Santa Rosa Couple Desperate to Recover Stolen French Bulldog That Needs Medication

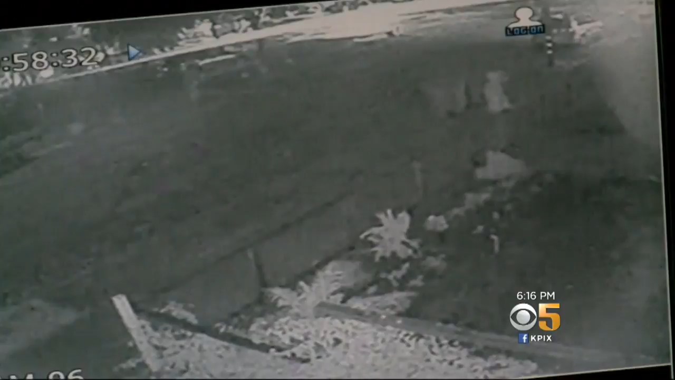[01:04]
IT'S HARD TO IDENTIFY THE SUSPECT. THE CAMERA IS IN IR OR INFRARED MODE AT NIGHT. BUT HERE YOU CAN SEE THE SUSPECT OPEN THE FRONT GATE AND TEMPT LUCY TO COME OUT. SHE DOESN'T. MOMENTS LATER HE LEANS OVER TO PICK HER UP, NOT KNOWING THAT LUCY HAS SERIOUS HEALTH ISSUES.